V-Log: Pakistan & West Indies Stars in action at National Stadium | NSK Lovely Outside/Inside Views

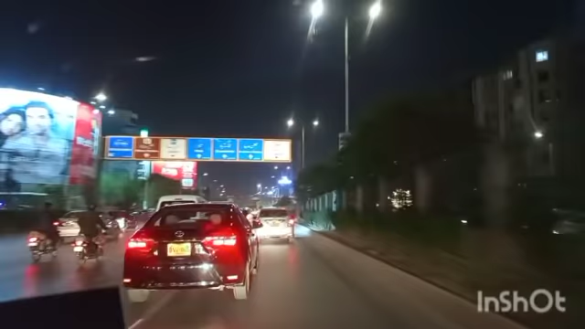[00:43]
سٹیڈیم کی طرف پر راستہ جات ہوتا ہے کار ساس سے ہوتا ہوا اور آج تو چونکہ ویکنڈ ہے تو اتنا رش نہیں ہے انہا یہ بڑا پیک ٹائم ہے جس فترش ہوتا ہے سو سوچا جو لوگ کراچی سے باہر سے دیکھ رہے ہیں
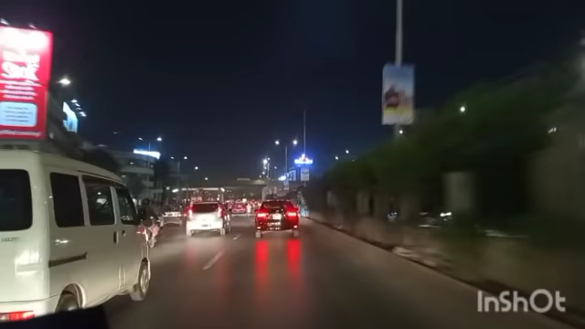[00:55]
یہ وی لوگ ان کو درہ کچھ کراچی کی سہر بھی کرا دوں یہ کراچی کی مسروف ترین شہرہ اور کراچی کی سب سے اہم ترین شہرہ ہے شہرہ فیصل جہاں سے آپ کی جو تمام مین روڈز ہیں وہ کنیکٹ ہوتی ہیں ائرپورٹ کے طرف پی راستہ جاتا ہے کراچی کے جو مین سمجھ لیج مرکز ہے آئی چندری گھر اسی طرح میں جتنے آفیسز آپ کو میرے ایڈکیٹ بیلڈنگیں دکھائی دینی ہیں یہ بھی شہرہ فیصل بھی واقعی ہیں اور ٹیمیں بھی جب گزرتی ہیں تو اسی روڈ سے پل
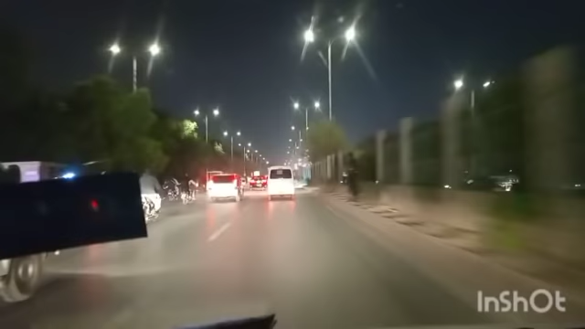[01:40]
کو کچھ اور مناظر دکھاتے ہیں ہمارے ساتھ رہے ہیں جنہاں سٹیڈیم کے اندر سے ہوتا مناظر دیکھتے ہیں اور پاہر سے ابھی آپ کو میں نے سوچا منظر دکھاؤں سپیشلی جو لوگ کراچی سے باہر ہیں اور جب ہم کارساز سوٹ سے سیدھا آتے ہیں تو پھر اس کے بعد یہ جو فلائیو روڈ ہے اس کے نیچے سے جانے کا راستہ ہے اور یہ آپ دیکھ ستے ہیں کہ نیچے سٹیڈیم کراچی باہر سے ہمارا خوبصورہ منظر پیش
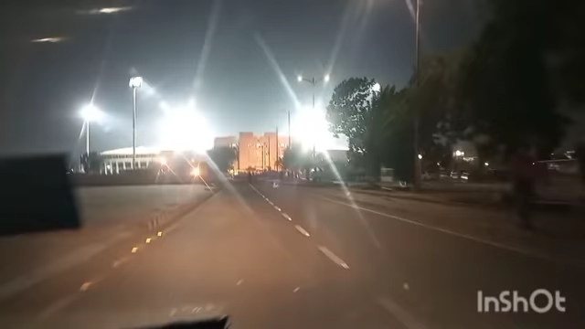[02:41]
ٹیڈیم کے اندر داخل ہو چکے اور آپ دیکھ سکتے ہیں کہ کتنا سبردست منظر بیش کر رہا ہے لائٹس آن ہیں رون کے بہال ہو گئی ہیں دوستو آپ سوچ کیا رہے ہیں جو کراچی سے ہیں اس وی لاغ کو دیکھنے کے فورم بعد جا کے ٹکٹس کری دیں اور سٹیڈیم پورٹنے کی تیاری کریں ابھی